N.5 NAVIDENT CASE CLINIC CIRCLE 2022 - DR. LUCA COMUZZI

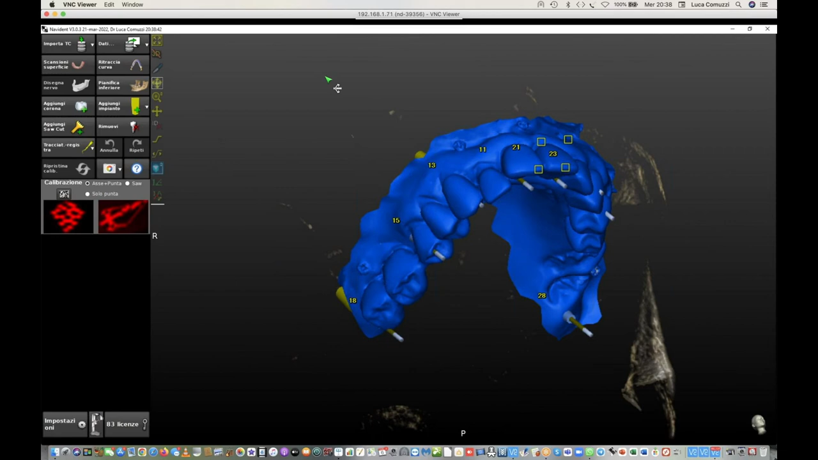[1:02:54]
livello dei denti per cui non era possibile gestire tant'è vero che vedete la progettazione mia implantare quanto